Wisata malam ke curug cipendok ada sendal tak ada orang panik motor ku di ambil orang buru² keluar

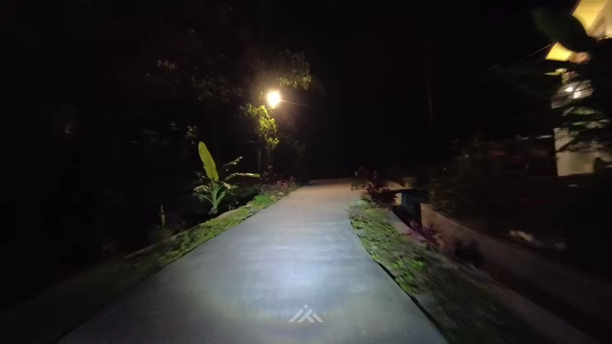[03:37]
Iya, wah, di sini ada lampunya terang banget ya. Mantap jiwa.
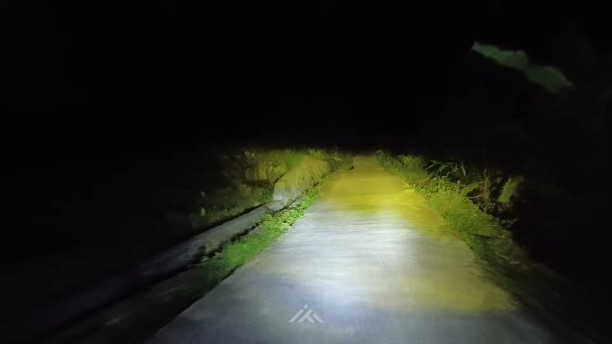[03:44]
Ini kita lewat tengah-tengah sawah, teman-teman, bisa kalian lihat. Tengah-tengah sawah, jalannya cor, bagus banget. Luar biasa. Curug Cipendok itu curug tertinggi ya. Curug tertinggi di Kabupaten Banyumas, teman-teman. Kalau nggak salah ya. Dan di sana kita sering berwisata siang hari. Tapi untuk apa ini?
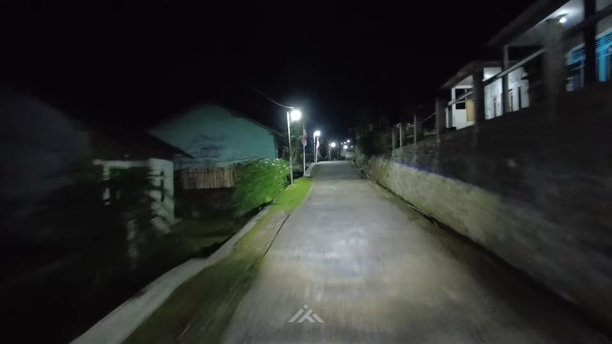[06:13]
Wow, ini kampung tertinggi di Kecamatan Cilongok teman-teman, dingin banget dan kelihatannya indah ya teman-teman, kelihatan indah di sini, bagus pemukimannya loh. Ini kalau ambil video siang-siang mungkin bagus juga. Oke. Dirgahayu Republik Indonesia.
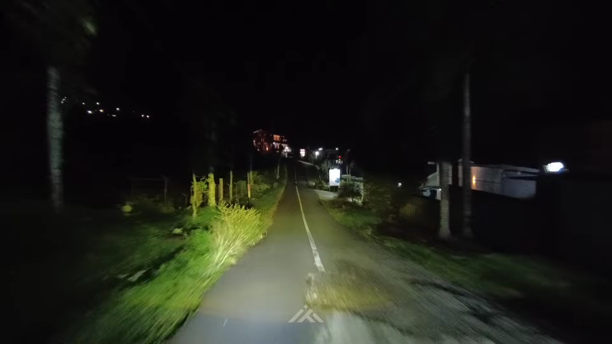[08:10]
Perhotelan tuh, ini perhotelan ya guys. Hotel Diana, oke. Hotel Trikem, oke.
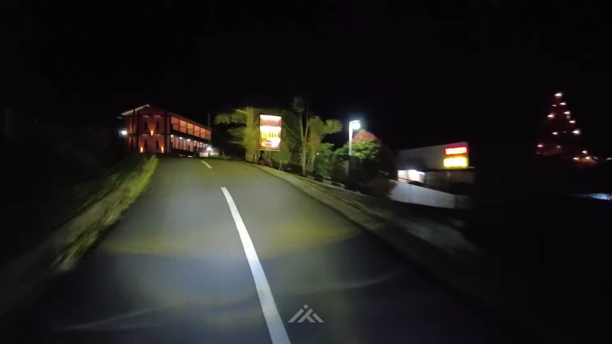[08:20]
Banyak hotel-hotel guys. Diana lagi, mantap ya, tinggi banget guys.
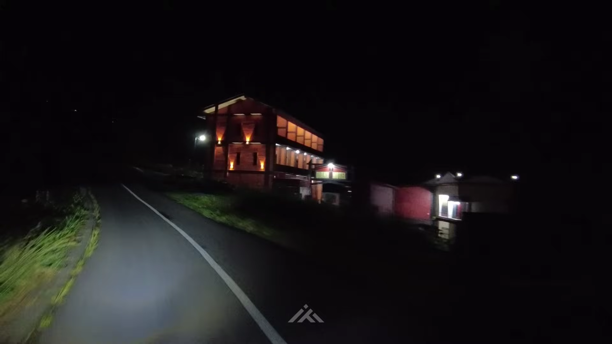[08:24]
Sangar. Di sini juga ada camping ground guys. Camping Germanggis ya Kang. Masih buka nggak ya? Germanggis buat camping ya. Ini nih tempat wisata guys.
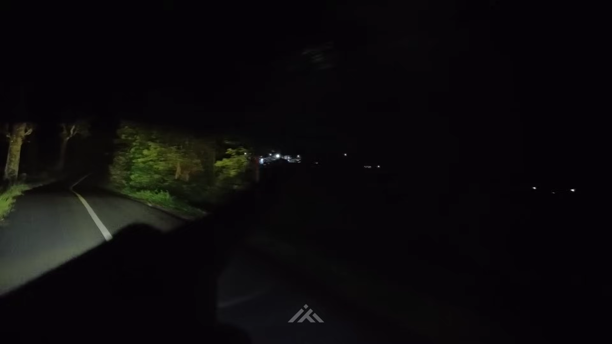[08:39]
Germanggis namanya. Ah ini nih. Tuh megah banget. Waduh, sangar ya guys. Ih ramai banget. Apaan tuh? Kegiatan. Pramuka apa ya? Mungkin sih saya nggak tahu. Dinginnya pol kau. Luar biasa guys, dinginnya guys.
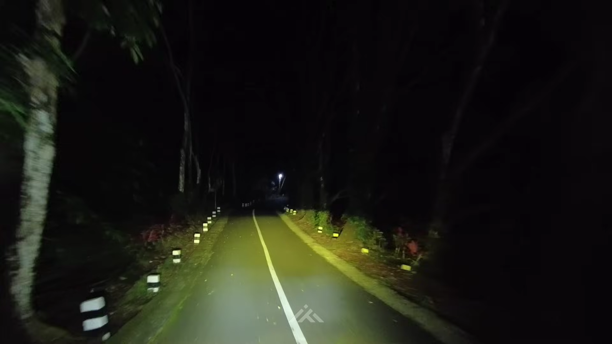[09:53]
anak-anak muda itu sering foto-foto di sini nih. Ada ranting nih, jatuh. Spot-spot foto ya. Siap. Spot-spot foto. Enggak, ini lewat sebelah. Iya, kalau berwisata lewat sini ya guys ya, sebelah kiri.
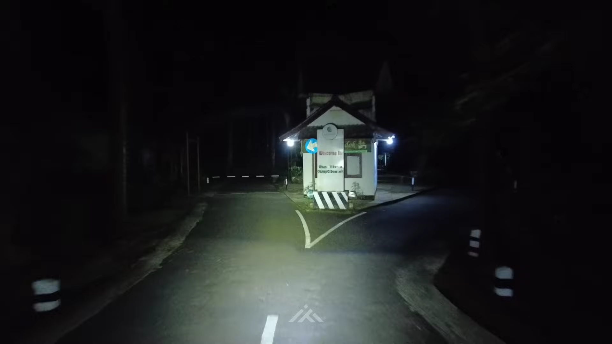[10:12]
Nah, ini kan jalur ke pemukiman. Jadi ada pemukiman di sini, Lur. Sebelah kanan sana ya. Tuh tuh. Kalian lihat lampu-lampu itu tuh? Ini pemukiman, Lur. Banyak pemukiman di bawah situ tuh. Pemukiman tertinggi di Cilongok, guys. Ini perjalanannya, teman-teman. Mantep ya, Kang. Ih, yakin serius sih.
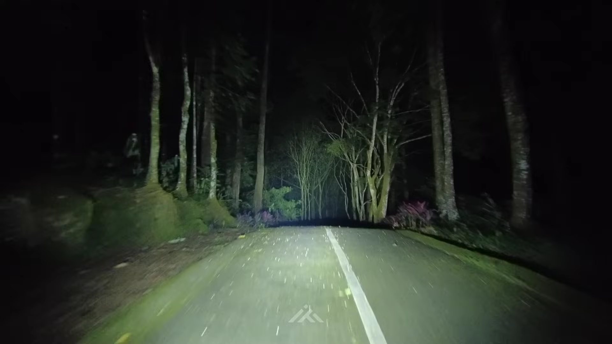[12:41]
Ih. Masih lumayan jauh loh, teman-teman. Oh, ini ke parkirannya, Kang? Sudah hampir sampai di parkiran. Baru hampir sampai ya. Tapi belum sampai. Oke, ini menurun, teman-teman. Menurun di sini. Kolam Pondok Wahana Air.